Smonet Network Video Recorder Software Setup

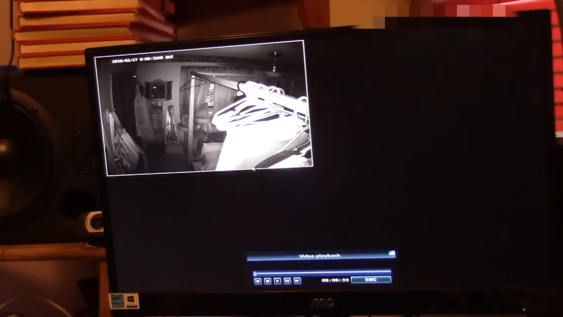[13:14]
the fans moving up here it's probably detecting that so it's in the bedroom my messy bedroom of course too so we'll escape out of that